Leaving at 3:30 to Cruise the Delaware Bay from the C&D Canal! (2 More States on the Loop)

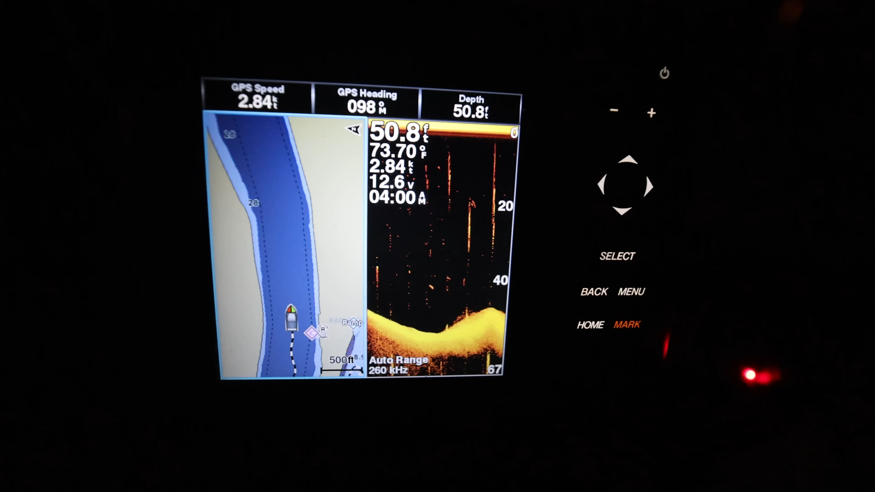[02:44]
On screen: depth 50.8 ft, speed 2.84 kn
And we're going blistering 2.8 knots right now.
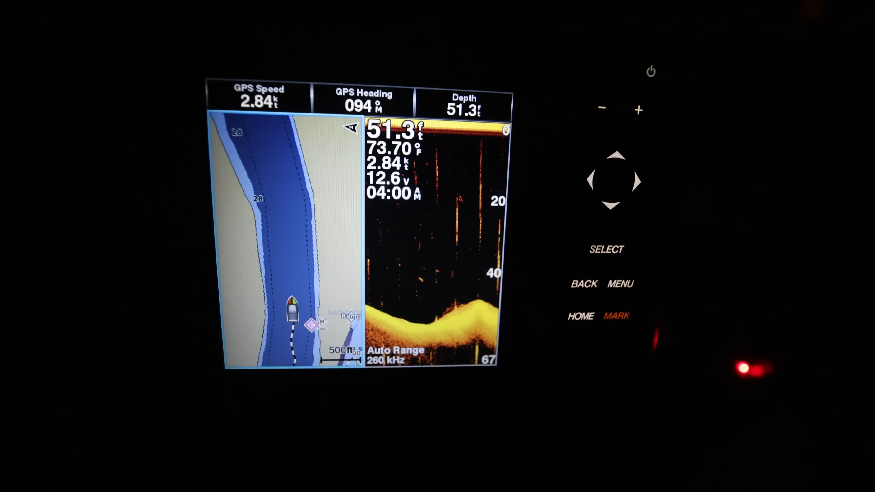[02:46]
On screen: depth 51.3 ft, water 73.70°F, speed 2.84 kn
I still have low RPMs because the engine hasn't warmed up yet, but we do have the current against us here in the C&D,
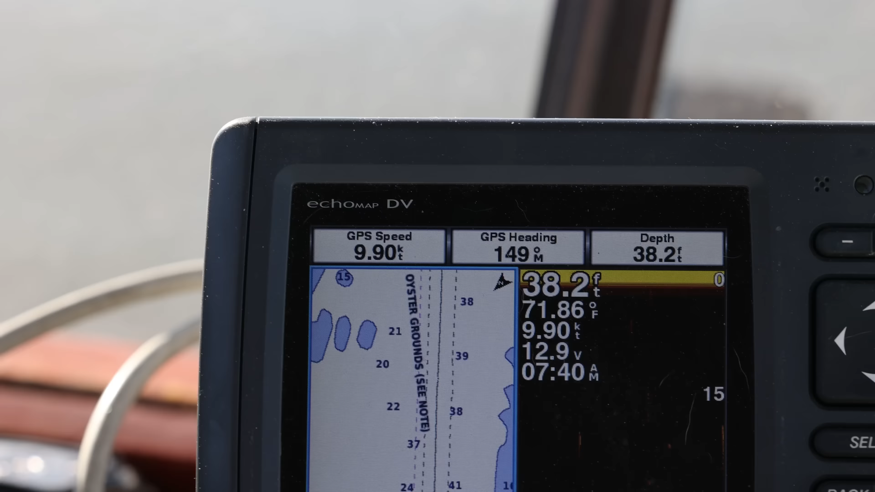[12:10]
On screen: depth 38.2 ft, water 71.86°F, speed 9.90 kn
Double digits. It is crazy. I don't think we've seen this once. And that was going through Elliot's Cut, which is right near Charleston.